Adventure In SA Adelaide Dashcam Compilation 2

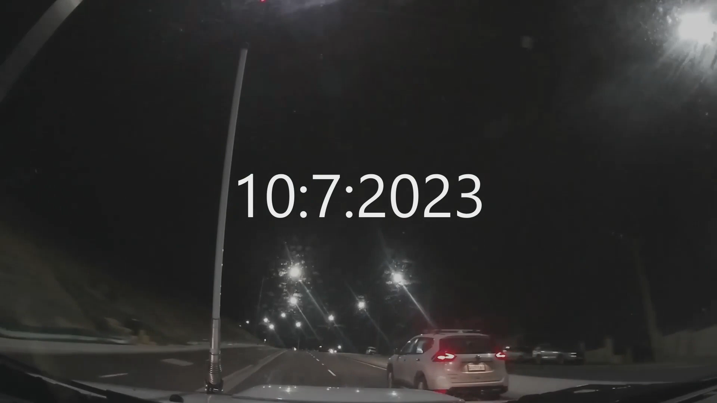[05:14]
Goodness, that Nissan in the right lane's going more than 60 k's an hour. What is he doing? Oh my goodness. What is going on with Romfeng Drivings at night times today? Wow. Not sure.